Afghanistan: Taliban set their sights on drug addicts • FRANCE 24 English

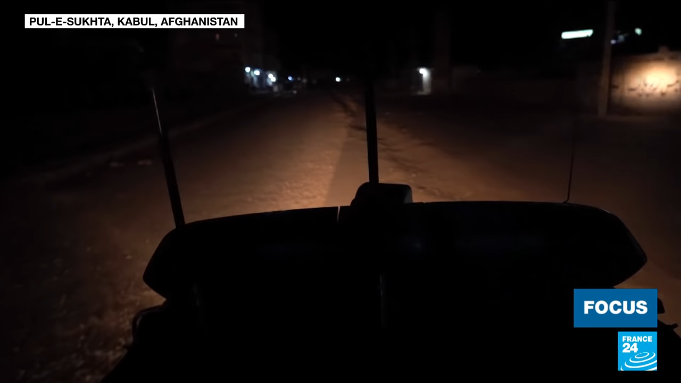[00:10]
At nightfall, these Taliban fighters turned policemen are on a hunt. They are looking for drug addicts who roam the streets of the capital city.